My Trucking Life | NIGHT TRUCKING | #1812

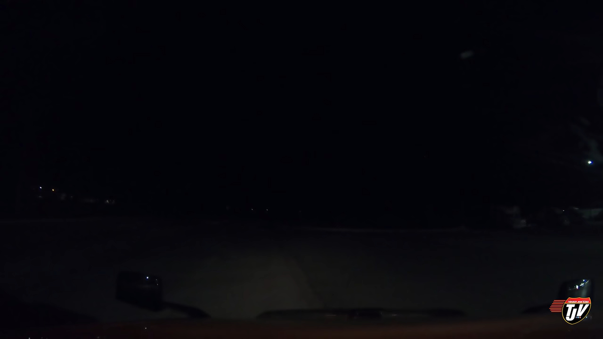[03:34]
Well, let's grab some fuel, because I am below a quarter tank on diesel fuel and on my diesel exhaust fluid. The last place I was at fueling, where was that? Was that in Wisconsin? Wherever that was, they didn't have DEF. Fuel it up today.
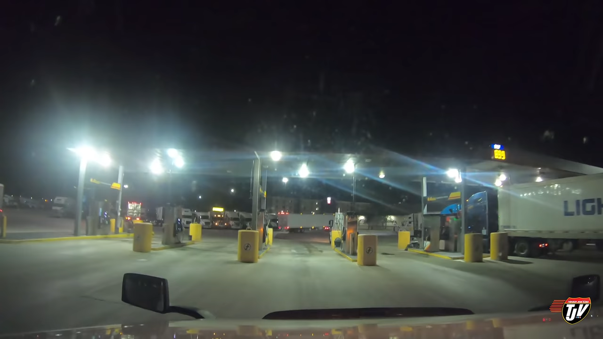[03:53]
And then I don't know how far we'll go. At least to Brandon. At least Brandon. See how I feel though. The lights in the distance. Brandon, Manitoba. On the west, well, southwest side of the province right now. I am stopping here for the night. 11:30 p.m. So that means that from the time I finish my post-trip after I stop, I have 8 hours before I can get rolling again.
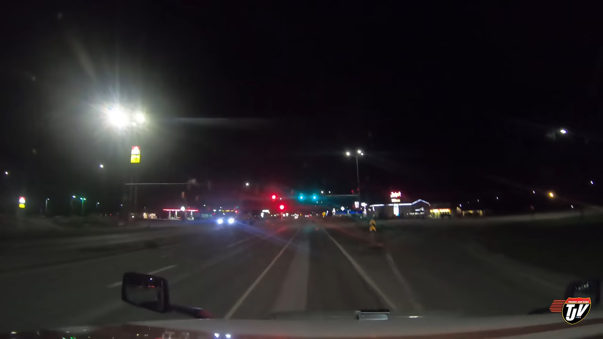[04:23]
I will be here for longer than that. I am going to take a good night's rest. From here, I have 1,087 kilometers that I need to get behind me tomorrow. Other than that, I can do it in a day, because in Canada here, I've got 13 hours to get it done in. 13 hours of driving to get it done in tomorrow. And from when I start my day, I've got 16 hours to drive those 13 hours. Does that make sense? Went right over your head, didn't it? It's okay, don't worry about it.